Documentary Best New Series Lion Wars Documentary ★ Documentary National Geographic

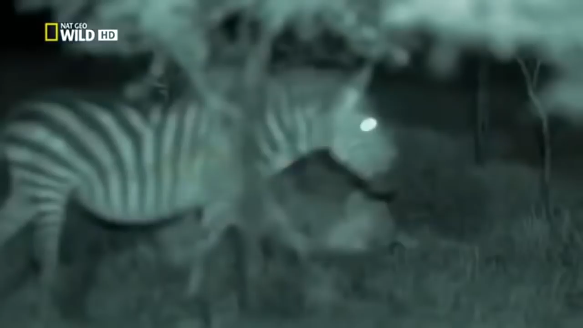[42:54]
A single kick could fracture a lioness's skull. She needs to pick her moment, carefully.
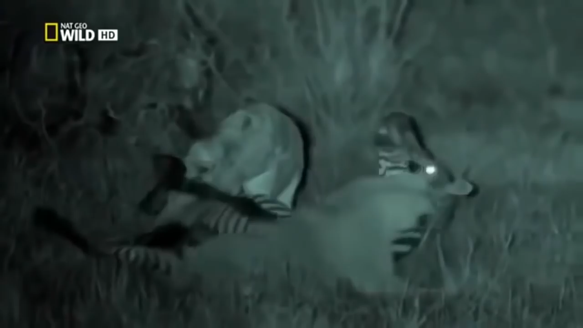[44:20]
Incredibly, the thermal camera reveals the bright, swollen front leg that belongs to that same limping zebra.
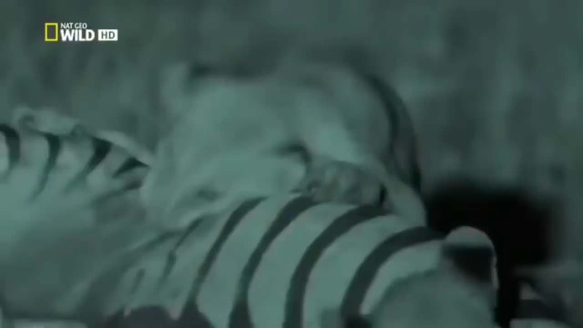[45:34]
They prove to be active experts in the wildlife around them,
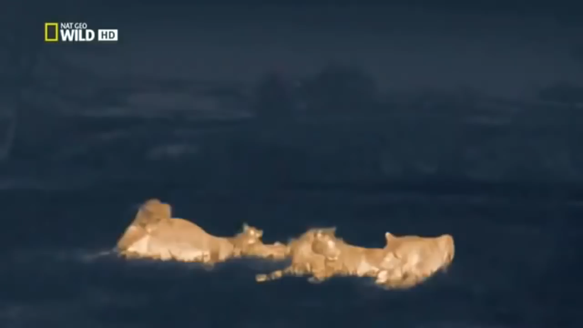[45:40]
especially wildlife they can eat.
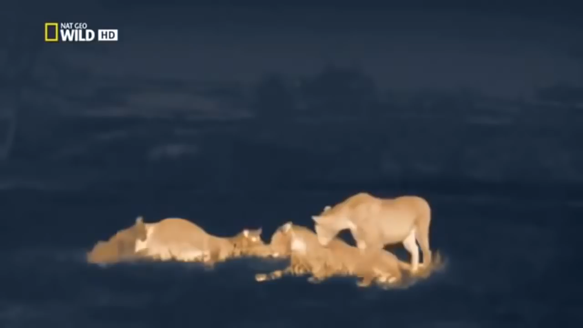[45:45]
For the first time, entirely without the aid of visible lights,
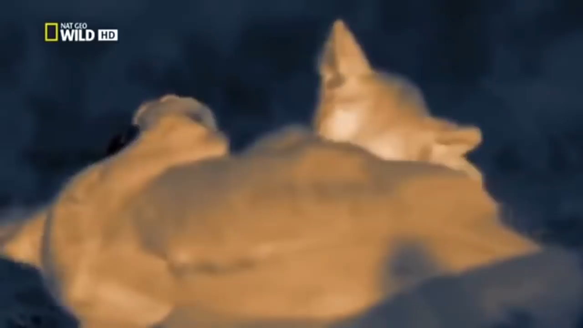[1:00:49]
At this age, playing with their food is a valuable part of their education. It'll be a while yet before their mothers will let them near a hunt.
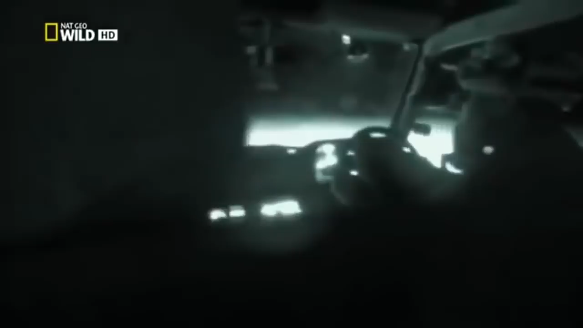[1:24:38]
That requires additional cameras and equipment. In this blackness, night vision goggles will only function with infrared light. Take it easy, just turn to the left now. The infrared beams are invisible to predators and prey. Our infrared camera allows us to observe how the dark leaves the animals almost blind. Yet when the action moves into the distance, even powerful infrared lighting can't reach. But we can follow the action further.
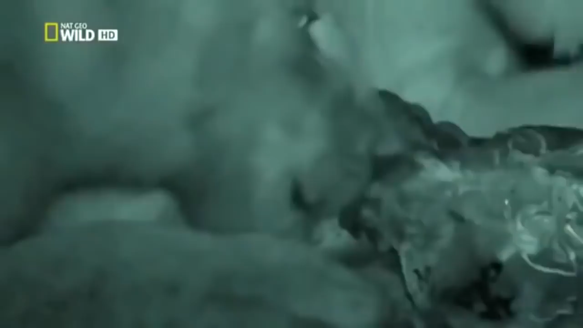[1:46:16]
These youngsters are beginning to know their prey, but they'll need to watch their mum carefully in future.
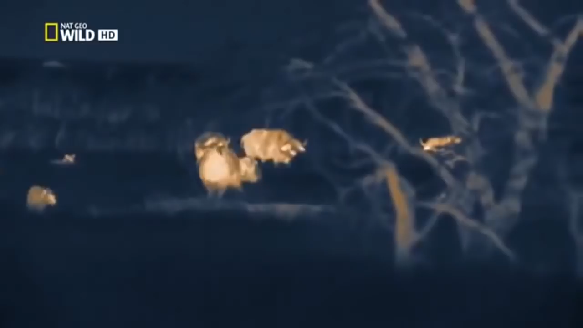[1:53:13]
They risk gouging horns and trampling hooves. They do at least have the advantage of invisibility.
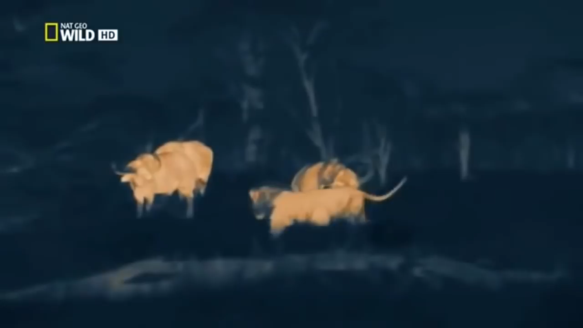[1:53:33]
But buffalo killing is not on the agenda tonight. The pride can no longer tolerate these hapless youngsters chasing all the prey away. Now one of the brothers is taking an unhealthy interest in his sister. The mothers are losing patience.
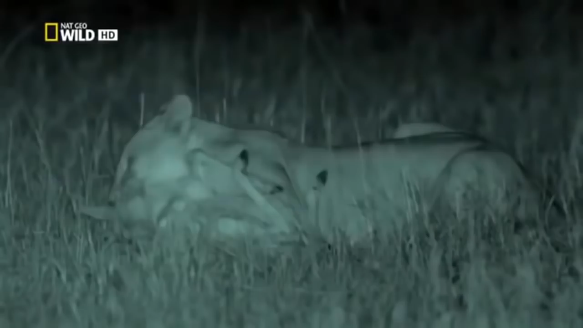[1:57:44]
She's passed her first test as an adult. But the meat won't be enough to feed the whole gang. At first, her brothers let her savor the kill. Then hunger gets the better of them.
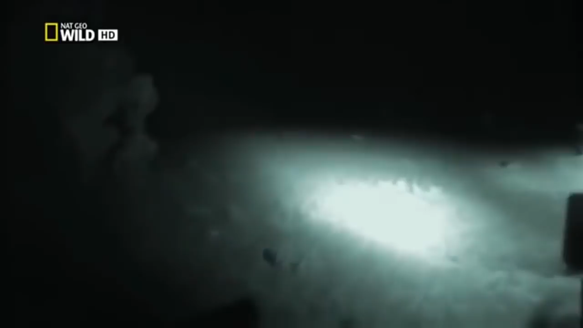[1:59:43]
That requires additional cameras and equipment. In this blackness, night vision goggles will only function with infrared light. Okay, take it easy, just turn to the left now. The infrared beams are invisible to predators and prey. Our infrared camera allows us to observe how the dark leaves the animals almost blind. Yet when the action moves into the distance, even powerful infrared lighting can't reach.
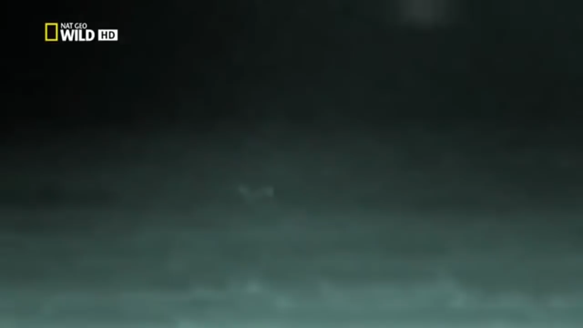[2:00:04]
But we can follow the action further. With this, a new high-resolution thermal imaging camera.
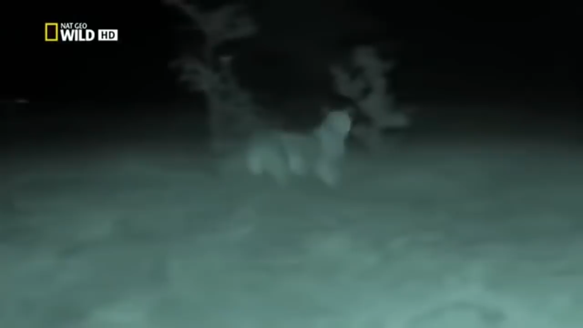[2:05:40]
And the chaser sets things in motion. Her heavy footsteps flush the herd towards the catcher. The chaser can hear the desperate bleat of a topi.
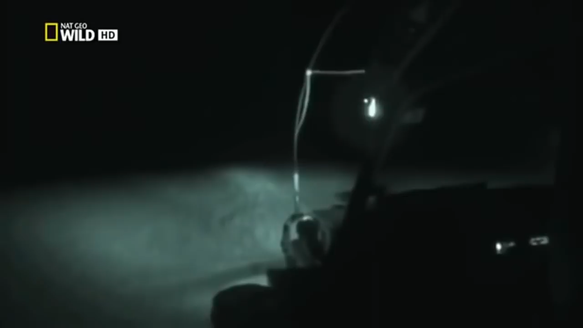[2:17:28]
That requires additional cameras and equipment. In this blackness, night vision goggles will only function with infrared light. Okay, take it easy, just turn to the left now. The infrared beams are invisible to predators and prey. Our infrared camera allows us to observe how the dark leaves the animals almost blind.
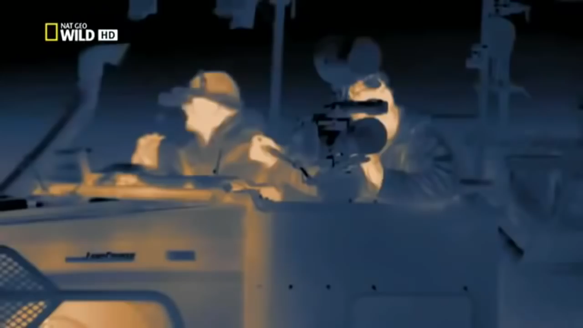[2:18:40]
Armed with these 3 revealing cameras,
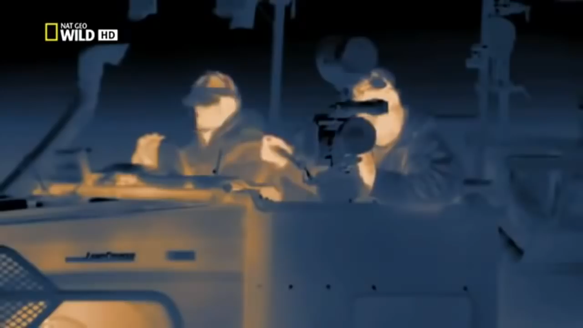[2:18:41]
starlight, infrared, and thermal, we can now witness the most action-filled hours in the lives of lions and follow them, night and day.
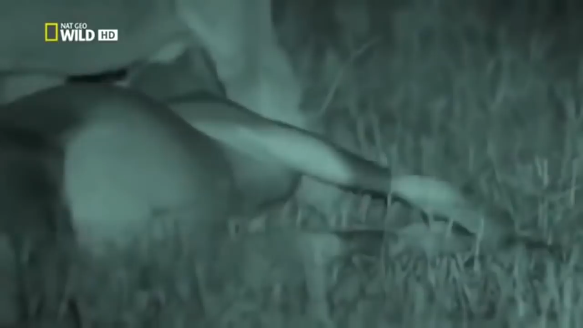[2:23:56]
The catcher squeezes the topi's windpipe in a death grip. In the darkness, the cubs can hear that their mothers have made a kill.